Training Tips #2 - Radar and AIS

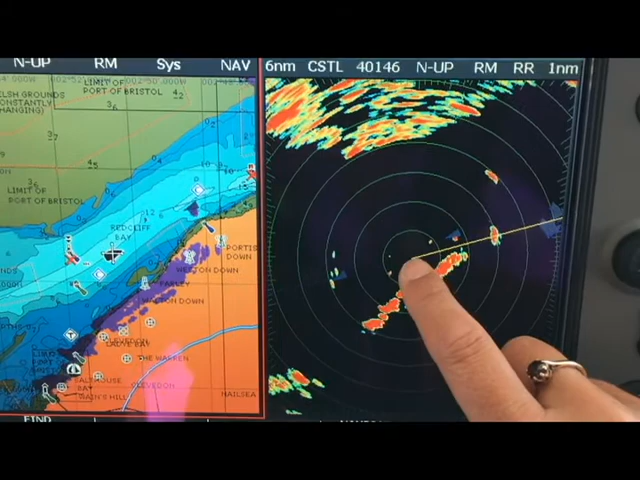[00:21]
On the right hand side we've got exactly the same information. So there's our two things. Remember the ship's in the middle of the radar screen. Here's our coastline.
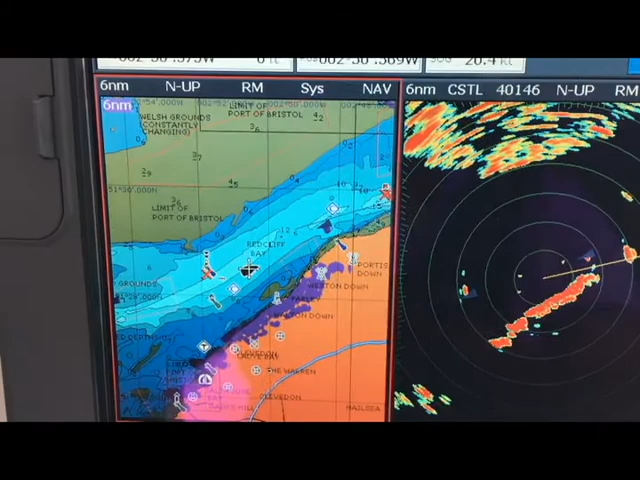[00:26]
And with the red around the chart, that's our active window. Which means if we zoom in or out, that's the one that's going to change.
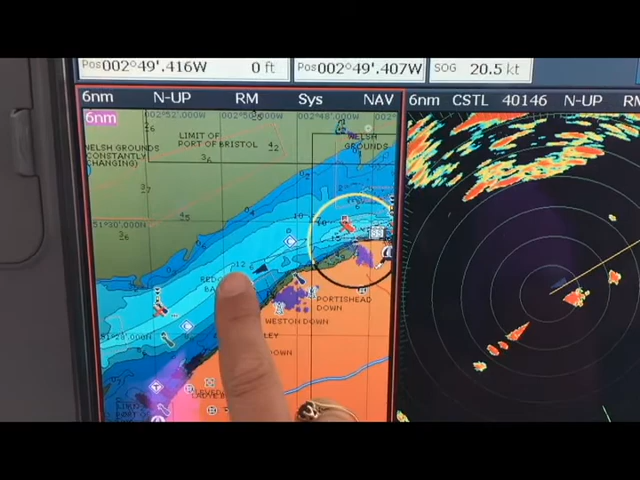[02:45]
That we've got the Welsh Biper is still just off the port route. And indeed.
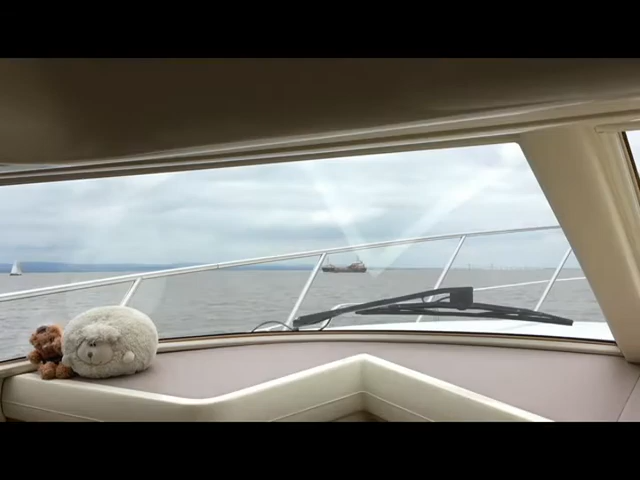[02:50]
There he is. Okay.
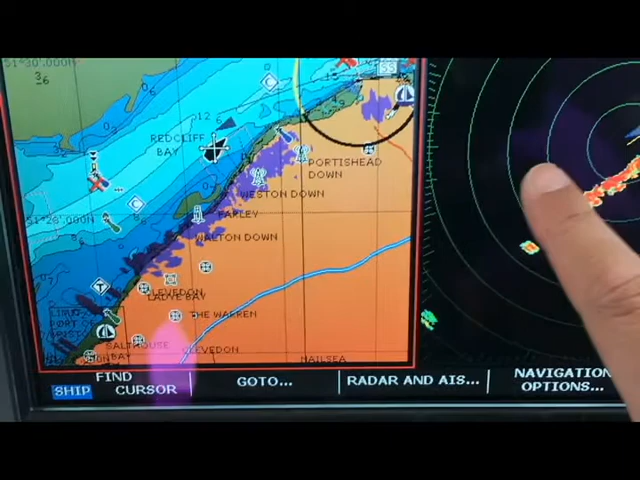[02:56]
And we can also see whether or not he shows up as a radar target. I think so. If we zoom in a little.
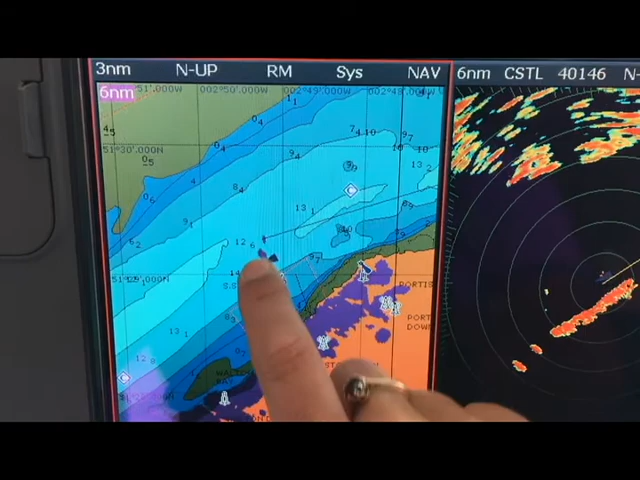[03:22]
And that would be the radar shadow. Because we can't see through the ship. We wouldn't know that there was another target.